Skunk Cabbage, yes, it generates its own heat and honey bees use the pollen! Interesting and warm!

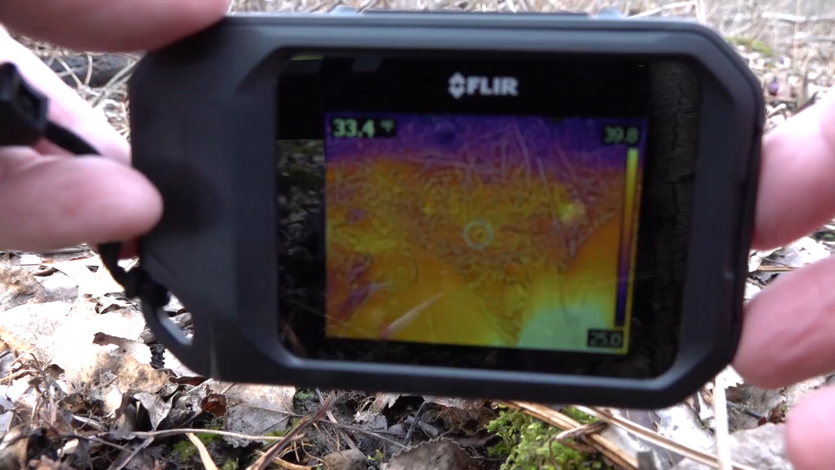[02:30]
pull this flare camera out here and look at that see the light spot around the base of this skunk cabbage there 42.4 degrees and if you
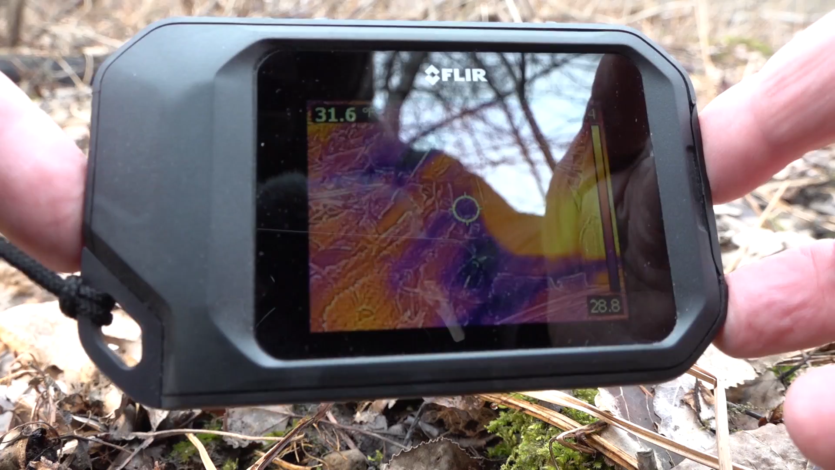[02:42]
look at the scale on the right there it drops a little down 29 28 so the areas adjacent to that are
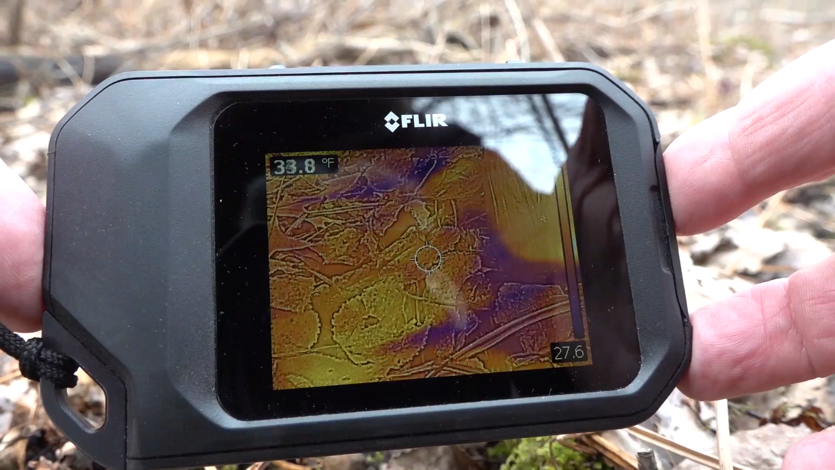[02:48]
On screen: spot 33.8°F
as low as in the 20s 27.6 and this thing is up to 43 44 degrees that is amazing